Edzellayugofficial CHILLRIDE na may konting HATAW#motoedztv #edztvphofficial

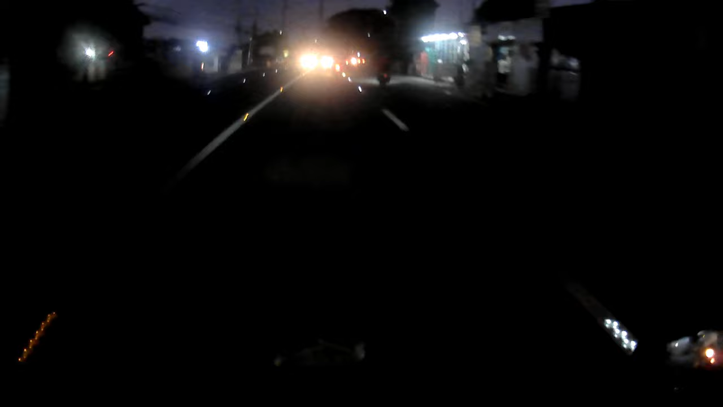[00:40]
maga na naman sa trabaho medyo marami na rin yung pumapasok banda dito so bira bira rin tayo mamaya ng konti